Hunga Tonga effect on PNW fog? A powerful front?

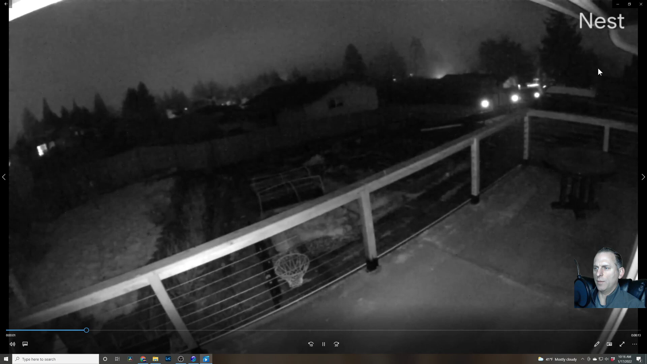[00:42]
You can see it switch and then you see the fog lift. And this is right before the wave passed. So look at that right to left. Had a little bit of a wind switch and then the fog cleared. And this is the time lapse here. So the wind speed wasn't really even detectable by anemometers, just barely, like maybe one mile per hour or so. But you can see that again, that movement from right to left. And then as the wave approached, the wind shifted just enough and you see the fog clear. So it looks like the National Weather Service in Seattle was correct.